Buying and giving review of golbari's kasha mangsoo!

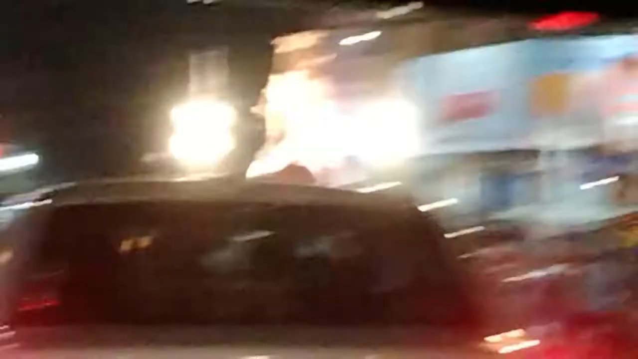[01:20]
এই মুহূর্তে আমরা দাঁড়িয়ে আছি শ্যামবাজার পাঁচমাথার মোড়, কলকাতার বিখ্যাত জায়গা শ্যামবাজার পাঁচমাথার মোড়।
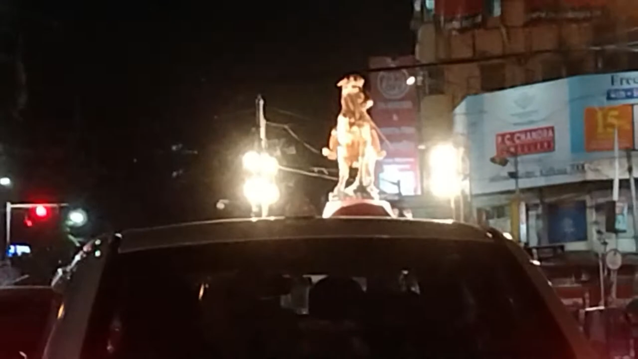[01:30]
এই পাঁচটি রাস্তা দিয়ে কলকাতার বিভিন্ন স্থানে চলে যাওয়া যায় এবং এই মোড়ে মাথাতেই একদম গোলবাড়ি অবস্থিত।
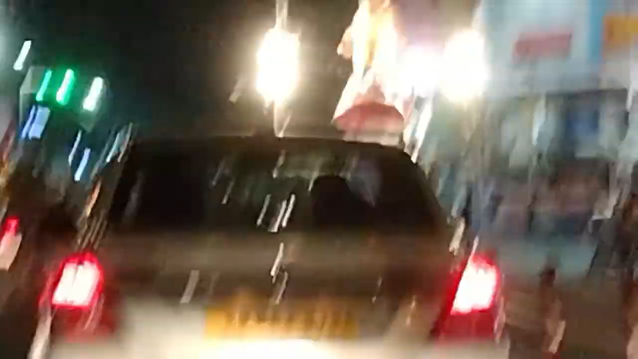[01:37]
আজ থেকে 92 বছর আগে গোলবাড়ি রেস্টুরেন্টটা স্থাপিত হয়